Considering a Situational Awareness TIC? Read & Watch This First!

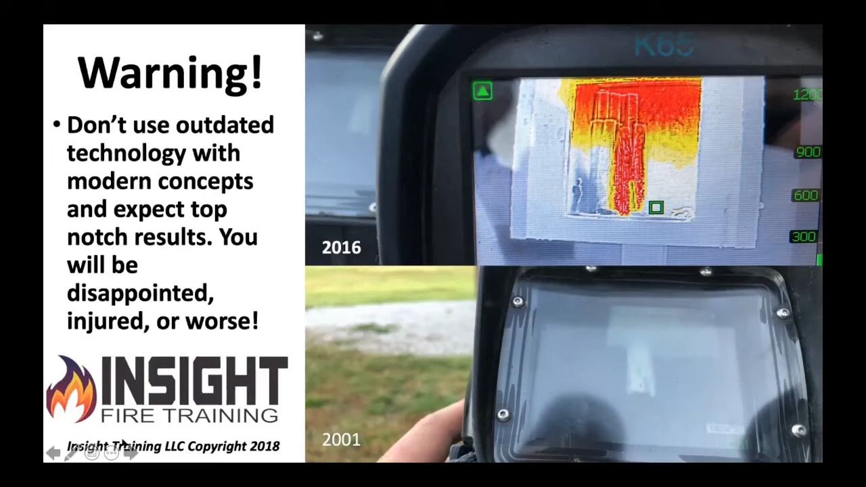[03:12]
There are departments still using cameras such as this one on the bottom right-hand corner and expecting to have good results with it and not upgrading their technology. They upgrade everything else. But in my experience, the tick is the last thing to be upgraded, and it has the most significant impact on locating the victim and locating the fire. So here's what you need to know about this section.